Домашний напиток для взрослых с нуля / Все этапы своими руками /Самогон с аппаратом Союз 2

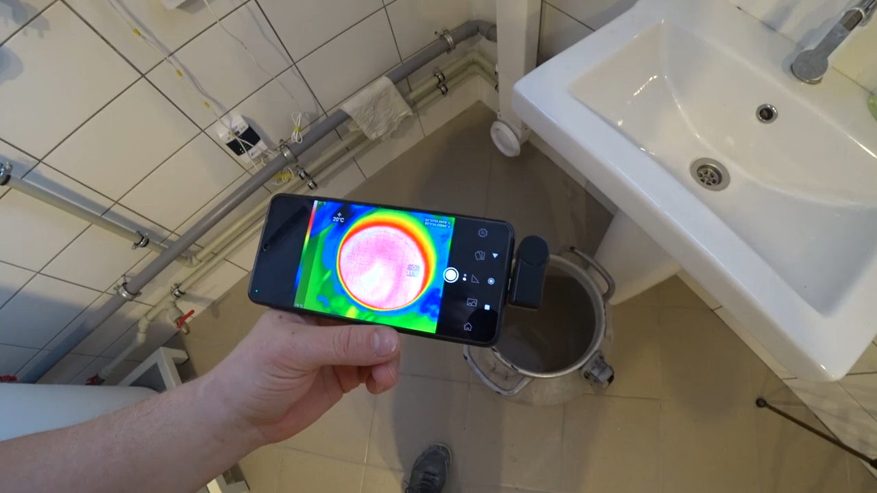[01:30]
Сейчас температура 31 градус, даже 32.
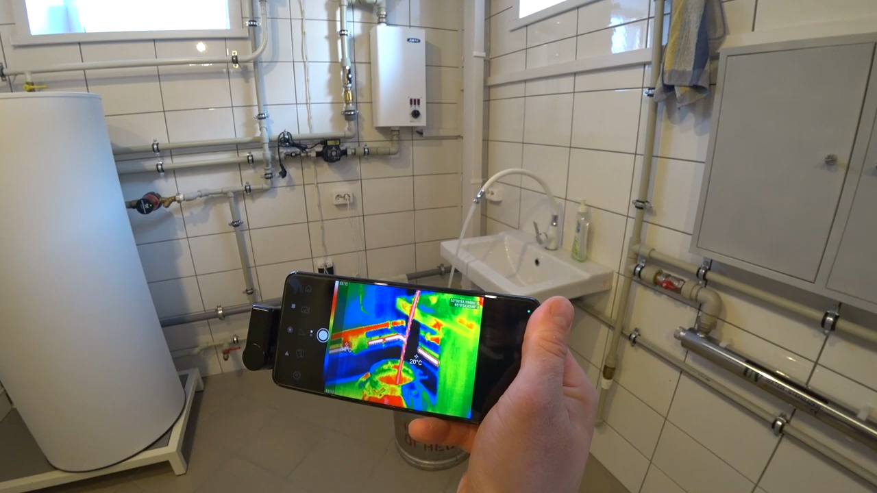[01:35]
Сейчас я включу воду на долив и буду контролировать с помощью тепловизора температуру. 29 градусов, как нам надо, даже 28-29.
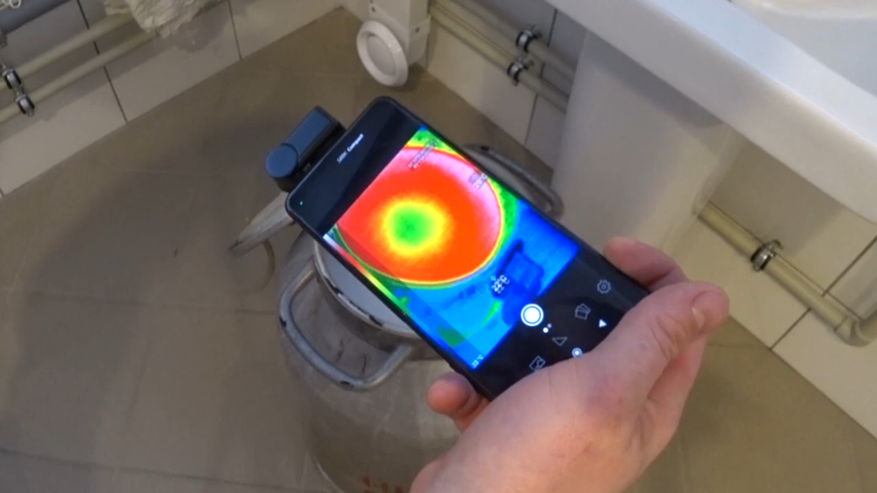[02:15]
Так, температура 28-29. Прям как надо. Теперь я переставляю это на свое законное место, где это будет храниться.